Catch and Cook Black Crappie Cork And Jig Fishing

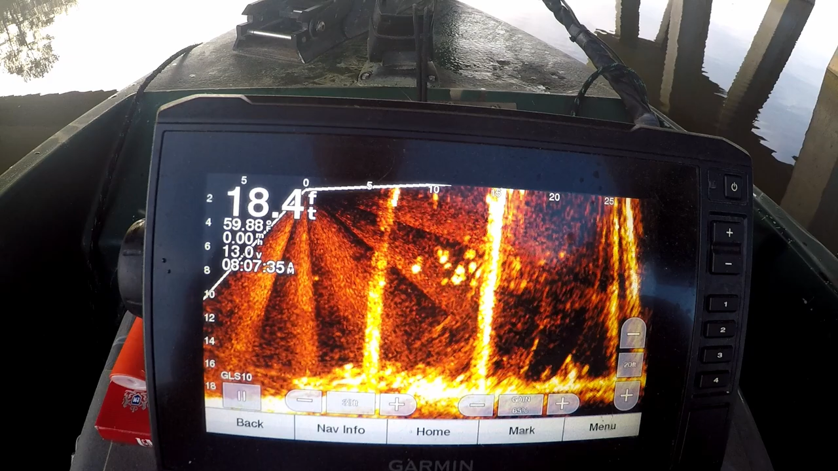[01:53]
On screen: depth 18.4 ft
there goes one right there come on bite it buddy oh he wants it so bad
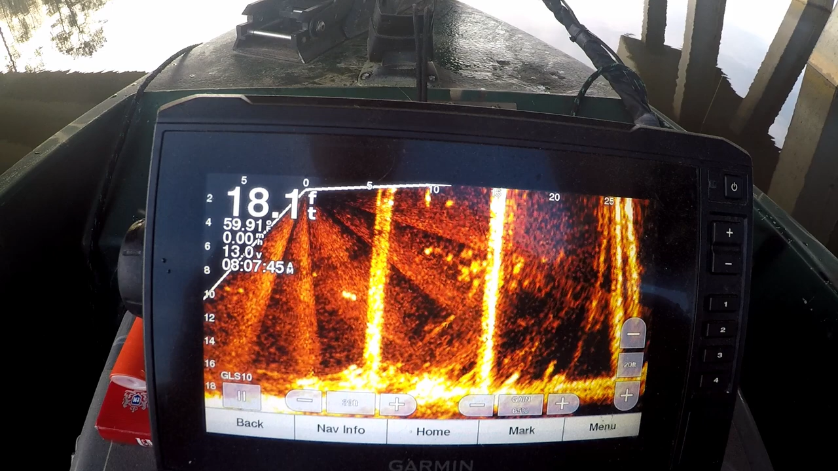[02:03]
On screen: depth 18.1 ft
get it get it oh he gave up on it